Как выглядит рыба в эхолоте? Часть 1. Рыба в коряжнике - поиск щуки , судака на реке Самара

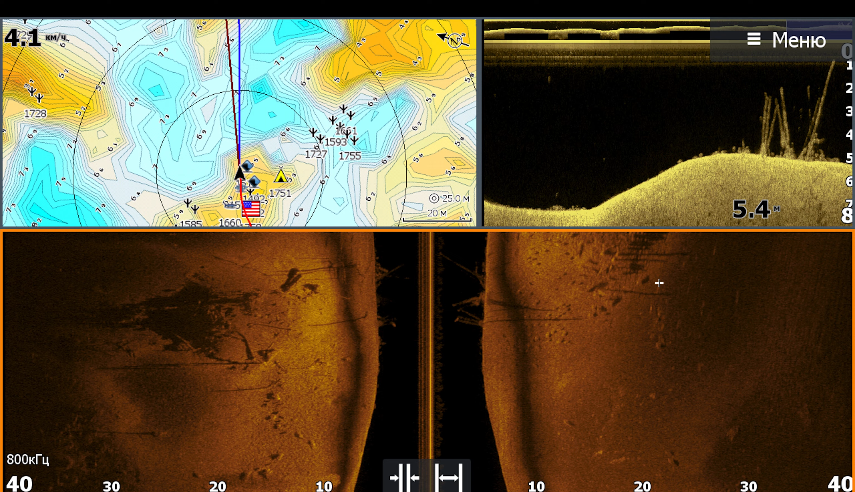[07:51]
On screen: depth 5.4 m, speed 4.1 km/h
ну или просто он комфортно там ракушечник и много мелой мелкой рыбы очень хорошая . жалко только я не знаю как ловить его снова снимок со стойника до про который говорил выше опять вот это одна единственная коряга
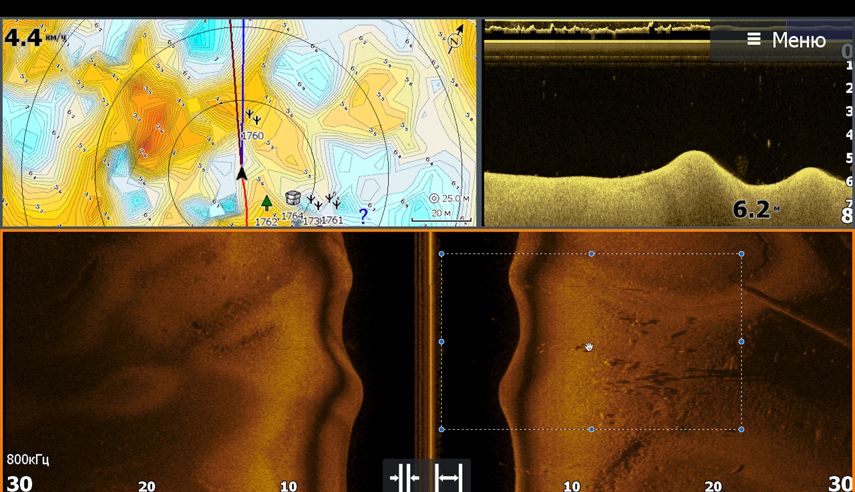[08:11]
On screen: depth 6.2 m, speed 4.4 km/h
перекат то есть вот мы видим здесь и на нем стоит и это судак то есть это прям стопроцентный судак его
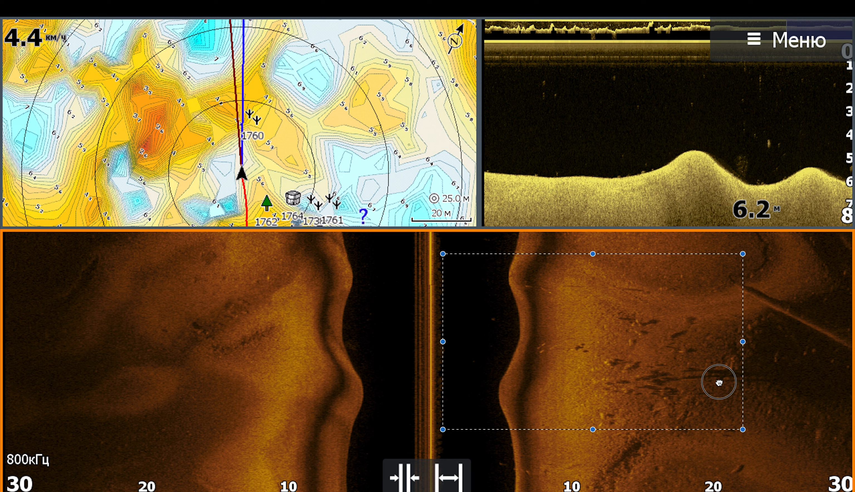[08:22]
On screen: depth 6.2 m, speed 4.4 km/h
здесь очень много и клюет он там чуть ли не на каждом забросе классическая история с отмелива то есть идет справа здесь русло здесь старое русло идет и обычная коса глубина 3-4 метра в большом количестве находится мирная рыба вокруг нас и если вы такое нашли ну вроде бы
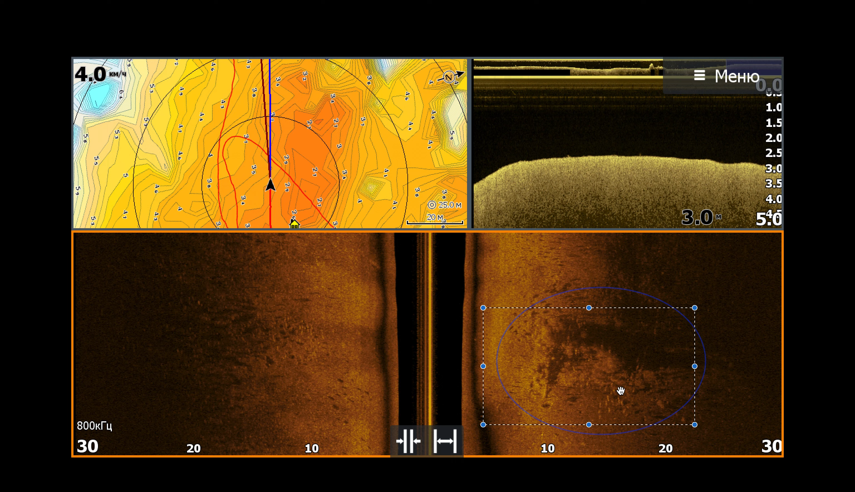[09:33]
хуже если мы зашли бы именно смелика на посмотрели на глубину то изображение был бы намного намного детальнее вот такие объекты как правило оказывается сверх рабочими самарка уже русло здесь кстати справа находится на всеми любимые роколовки брат немножко по замытое уже видим давно не доставали присутствие кстати крупная к это рыба который где-то
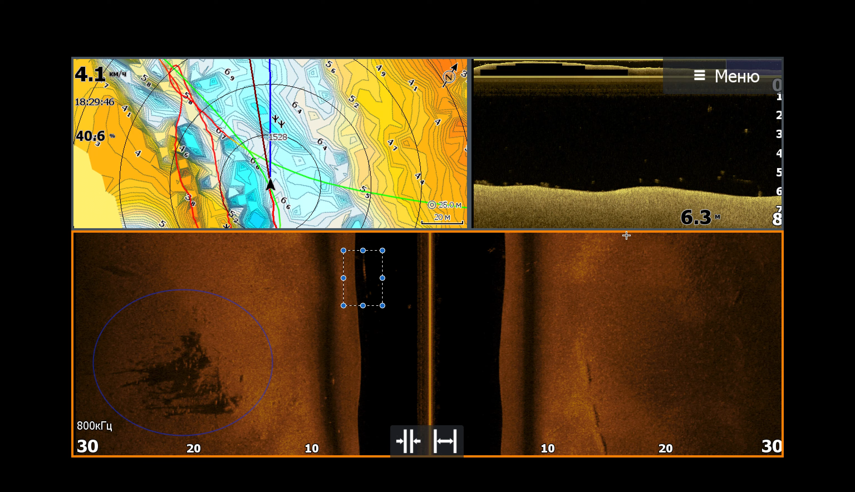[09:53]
On screen: depth 6.3 m, speed 4.1 km/h
гуляет и в нижней сканирование попало ну и история о том
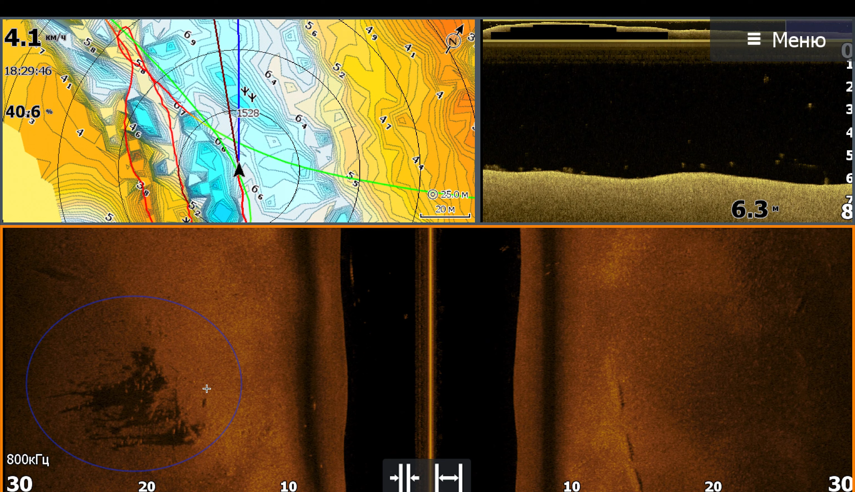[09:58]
On screen: depth 6.3 m
что рыбе необходим так сказать домик да она должна где-то укрываться
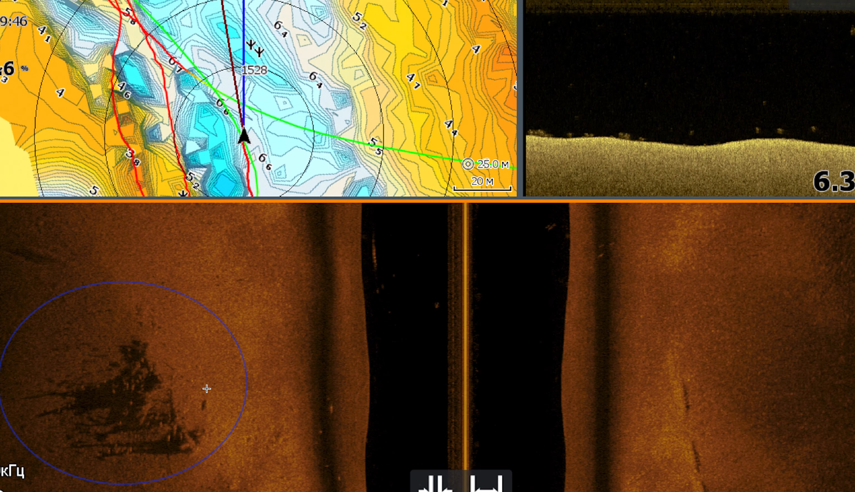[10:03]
от течения и даже на самарке где как таково течения нет мы видим большой завал то есть он довольно высокий то есть там с корягами там пролазит только поролон но тем не менее стабильный судак здесь всегда есть он стоит ну и собственно
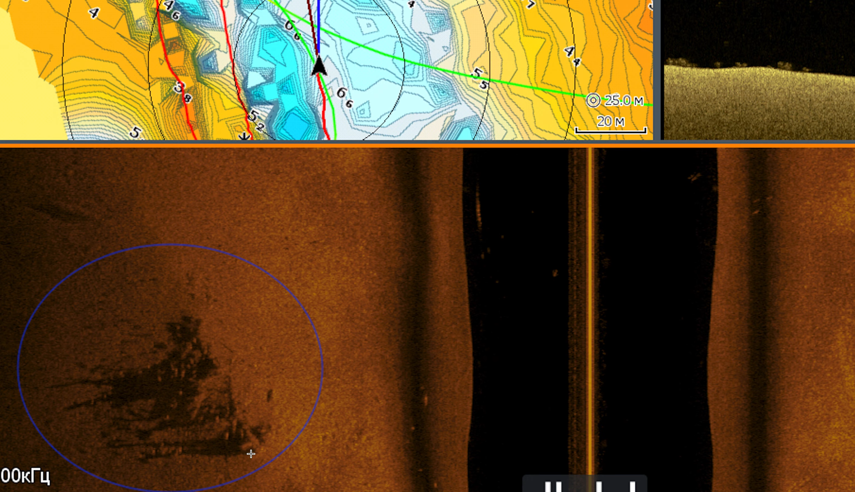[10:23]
ловится все вот все вот эти объекты точки вот они это
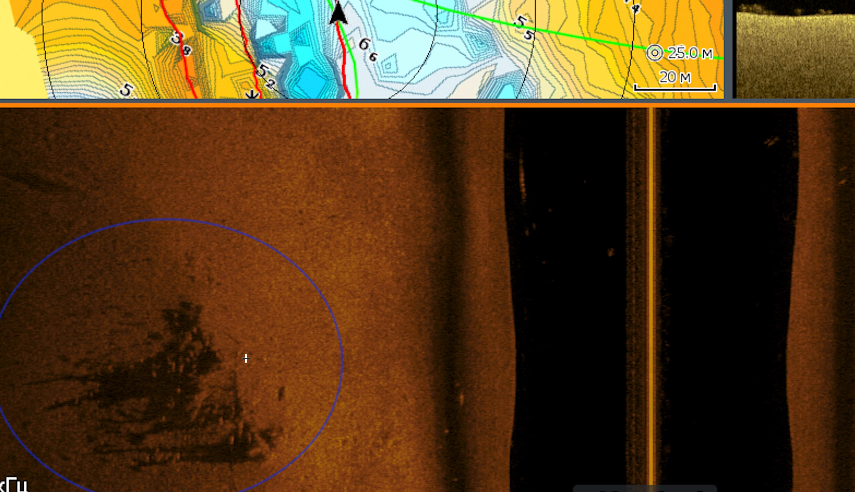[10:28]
скорее всего бирши либо судаки но по крайней мере у меня только судаки здесь попадались
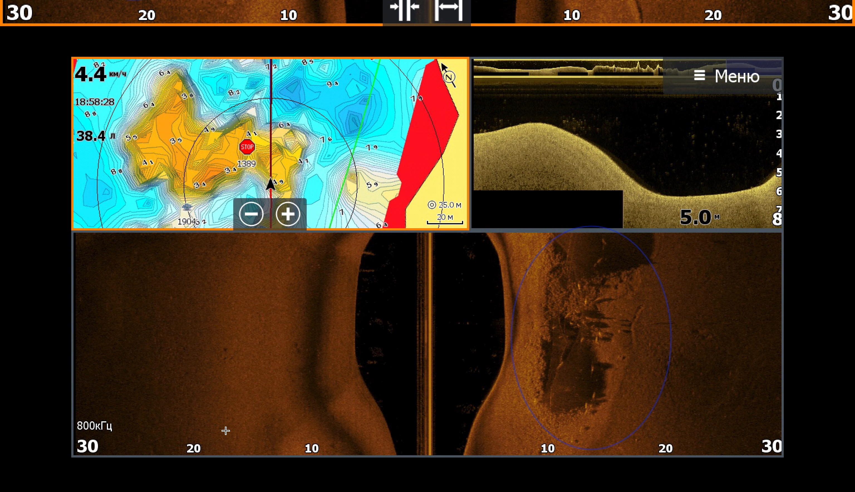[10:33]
большой отстойник значит в нем есть грядка это старая идет неру тут раньше был была лесопосадка я частично перекопали потом ее затопило но и образовался вот такая аномалия дна рыбы здесь правда нестабильно хотя очень интересно здесь все выглядит как
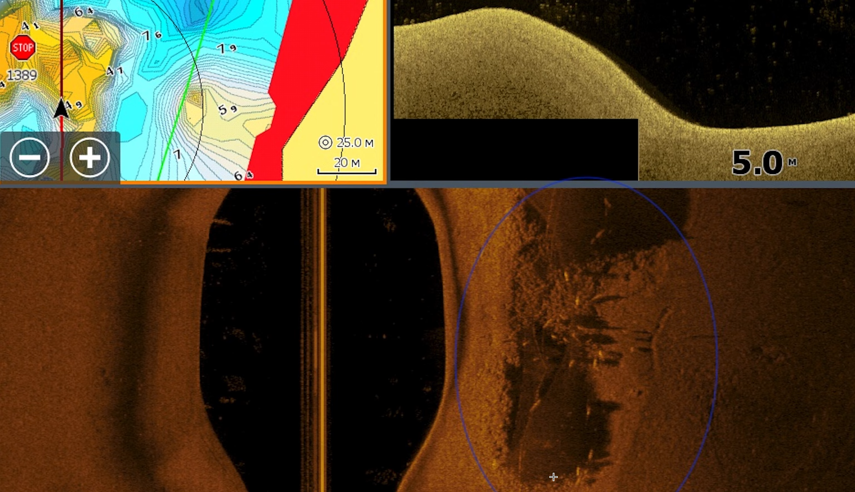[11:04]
On screen: depth 5.0 m
вы видите я шел кстати здесь ночью да уже темно было до 7 часов и стоит большое количество по моим предположениям это наверное были сезонные потому что они довольно крупные толстенькие и большие но мне к сожалению удалось порыбачить потому что если
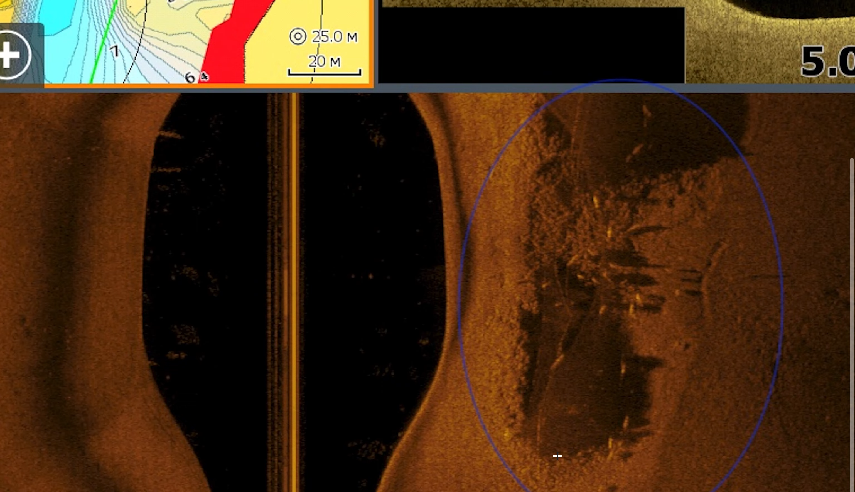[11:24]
сейчас внимательно приглядитесь видите идет эта сетка браконьеры тоже научились пользоваться оборудованием то есть вот эта сетка вот она видна
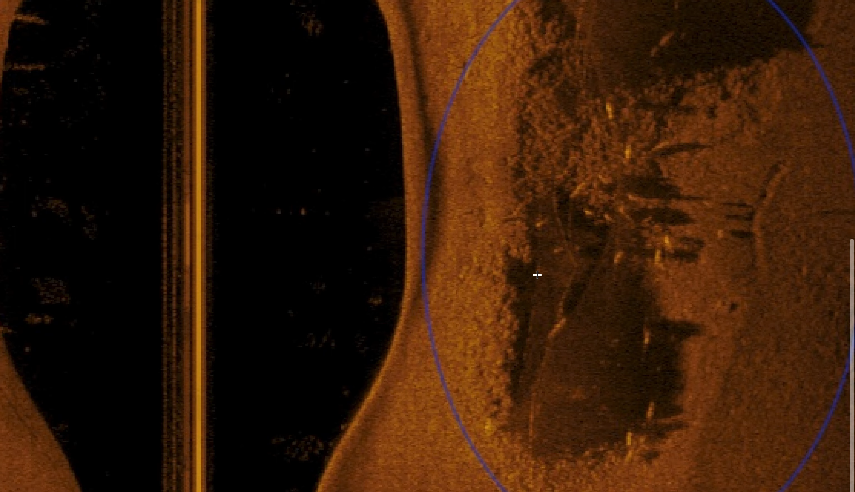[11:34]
вот она пошла наверх сюда вот эта
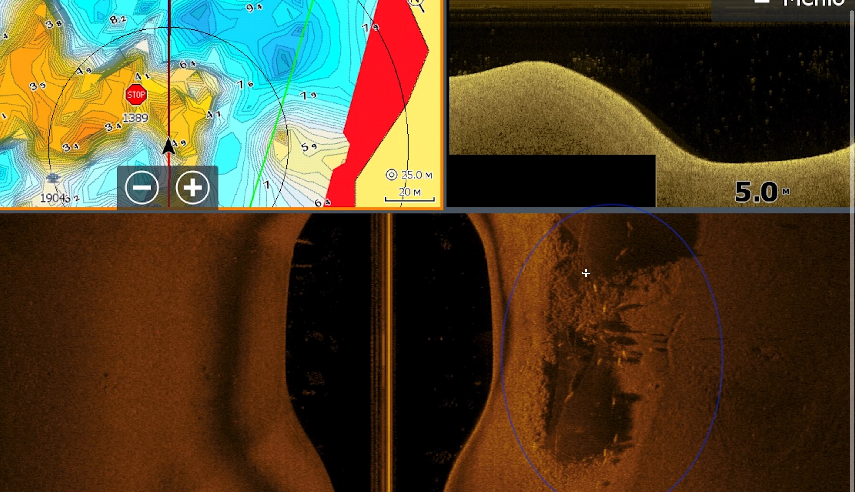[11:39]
On screen: depth 5.0 m
сеть и соответственно браконьеры тоже сейчас находят рыбу